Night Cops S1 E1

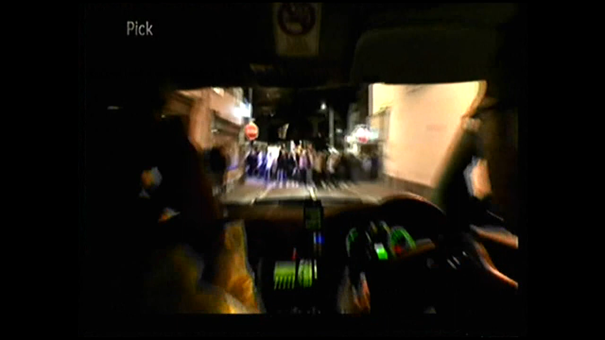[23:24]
It appears to be a group of youngsters. The culprit has scalped, but the kids are still loitering. Working well together often means splitting up.